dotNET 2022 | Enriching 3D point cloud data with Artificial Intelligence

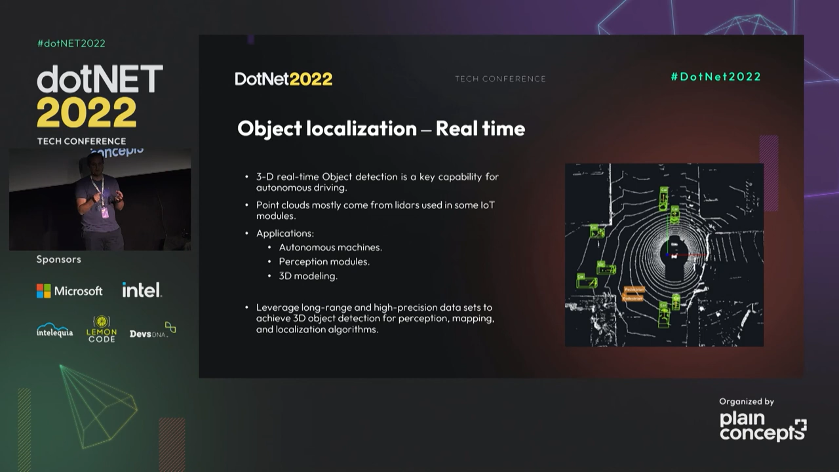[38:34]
a tomar una decisión porque si no ya el coche directamente se me ha estrellado ¿no? contra algo entonces en esa parte sacaron distintos modelos que ayudan un poco con la codificación y el procesamiento de esas nubes de puntos y con la toma de decisiones posterior ¿no? hay un paper reciente que sacaron ¿no? y este aspecto que se ha mejorado y es la parte de Point Pillars ¿no?
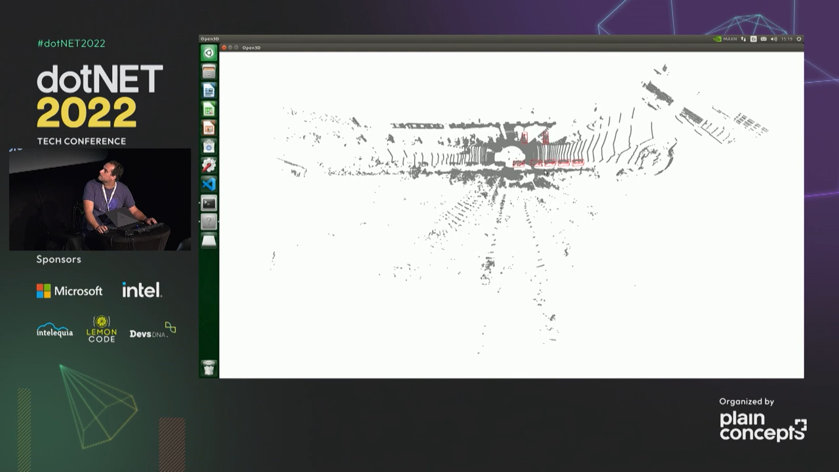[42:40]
¿vale? para que lo veáis estoy directamente compilado lo que es la parte en ARM64 Open 3D para que se pueda visualizar
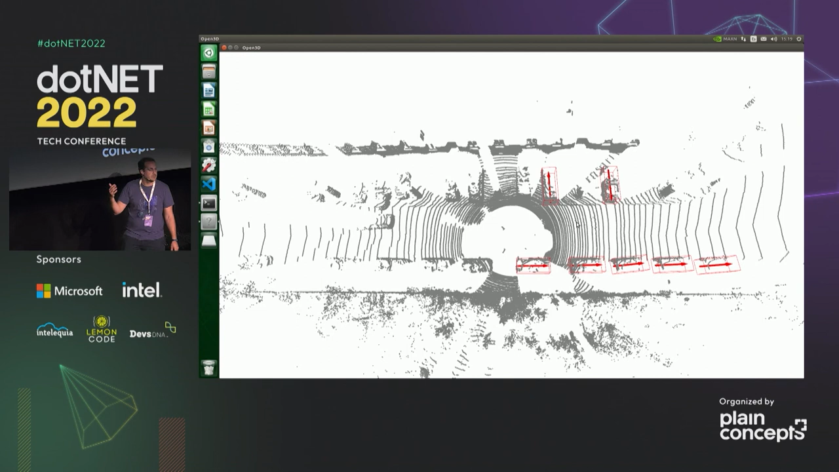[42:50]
directamente en la JSON Nano y podamos ver en esta parte cómo ha detectado ¿vale? que estáis viendo de aquí que esa parte de aquí son coches ¿vale?
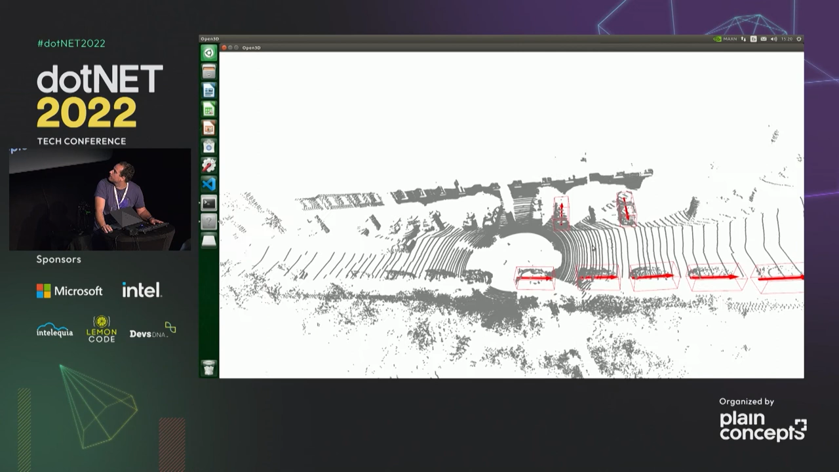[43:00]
que están en esta dirección además está detectando de aquí para acá e incluso los que están aparcados aquí también cómo los ha detectado y les ha pasado pues esa posición ¿no?
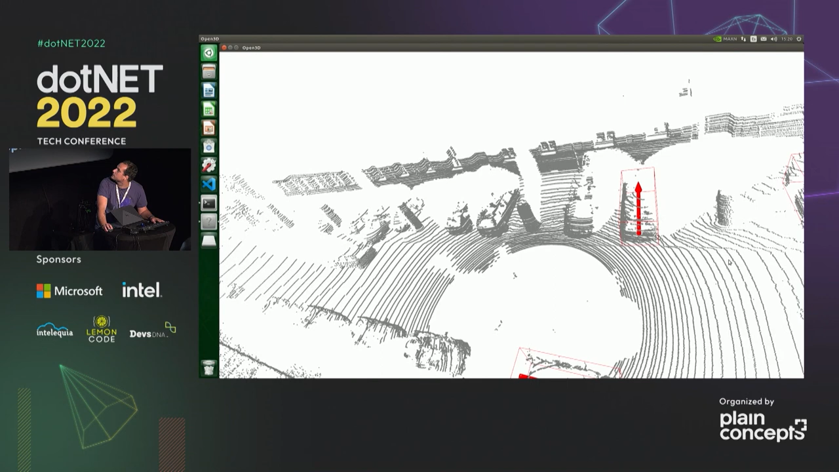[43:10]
de cada uno de ellos incluso en dónde están aparcados y a qué dirección están mirando cada uno de ellos esto simplemente es para que os hagáis una idea de cómo en un dispositivo embebido también se haga un buen preprocesamiento de cada uno de ellos puede incluso hacer inferencias en tiempo real de nubes de puntos en tres dimensiones también ¿vale? como esto está haciendo directamente todo aquí la JSON Nano ¿vale?